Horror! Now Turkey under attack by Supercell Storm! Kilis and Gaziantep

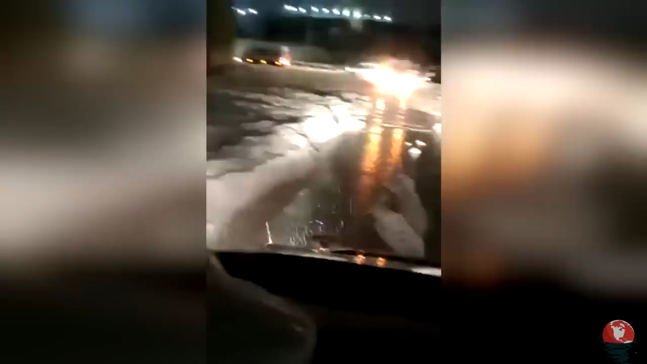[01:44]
puddles formed on some streets and roads, while vehicle drivers had a hard time.